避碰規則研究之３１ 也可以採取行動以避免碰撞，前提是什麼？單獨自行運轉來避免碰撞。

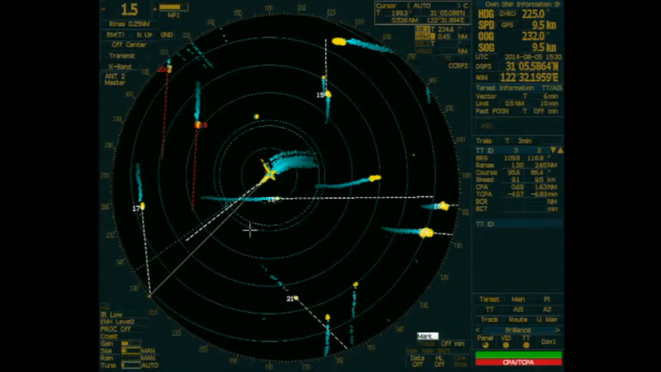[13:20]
条红色的金箍棒的船只呢一样那这个呢就是可能碰撞的船只那当然呢这个金箍棒的叛读是在雷达瞭望的部分里面那现在这条呢金箍棒可能是三分钟的